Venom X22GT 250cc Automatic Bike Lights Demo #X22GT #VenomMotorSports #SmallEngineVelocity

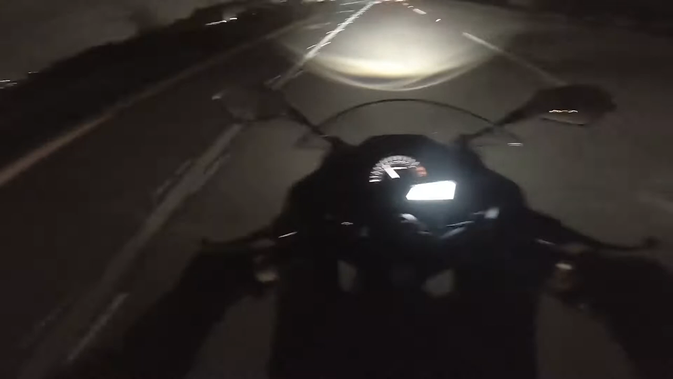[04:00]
But, see that half moon circle look? That's that projection beam in the front. And a skunk died here somewhere. Woo! I can smell it. You've got to be careful, because that skunk smell will stick to you. I'm happy with the way this lights up. I feel safe that it's wide enough, not too narrow, and I can see both sides of the, way off to the side on each side of the road.